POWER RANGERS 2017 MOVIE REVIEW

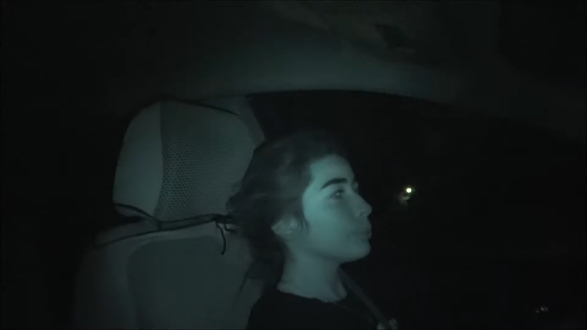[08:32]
So, we're back from watching Power Rangers. And we have night mode on cause, you know, it's dark outside and we wanna look demonic. So. There's, like, somebody, like, walking down the street. Oh, there really is. I see them.
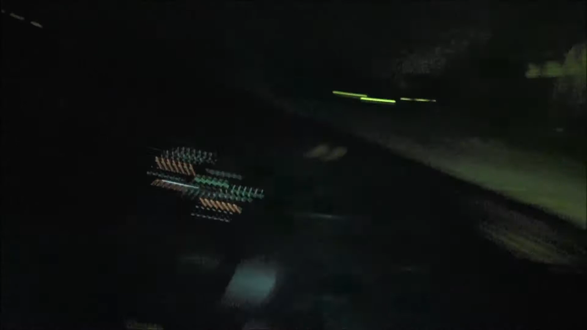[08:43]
I don't know if you can see them, but. It's kinda creepy. Let's see if they're, like, right. They're probably working out. They're probably right there.